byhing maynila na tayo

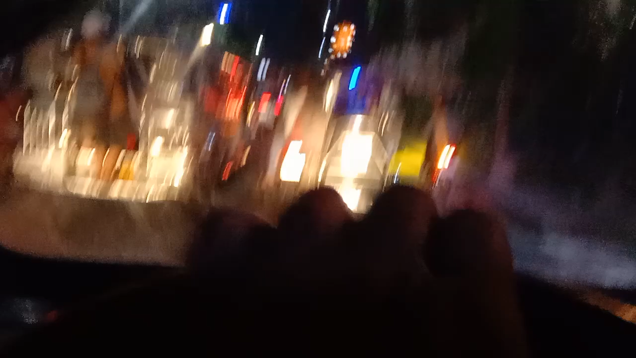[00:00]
Ngayon guys, bibiyayin na tayo. Palabas na tayo ng bagong silang kaluucan. So, ang biyayin natin, Novalid Seas, Blooming Creek.
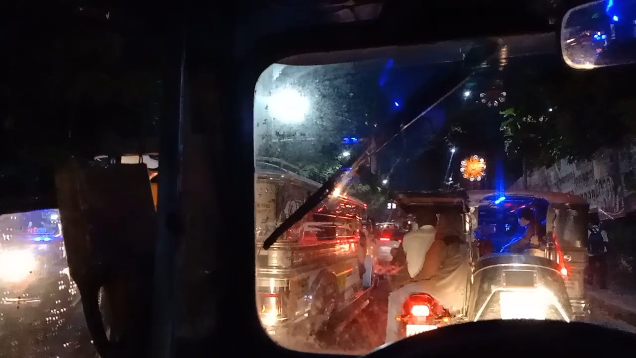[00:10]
Nandito pa tayo sa dikas. Medyo matraffy guys. Guys, mula sa amin, kapunta sa ruta ko, 9 kilometers.
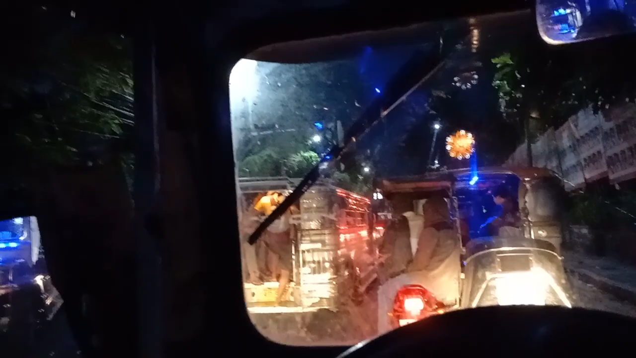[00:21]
Tatakbo mo na ako ng 9 kilometers. Bako ako magsakay. Kaya magasto sa diesel. Okay lang. Wala tayo magawa. Doon tayo nakatira eh. Medyo malayo. Ah, tingin pa guys.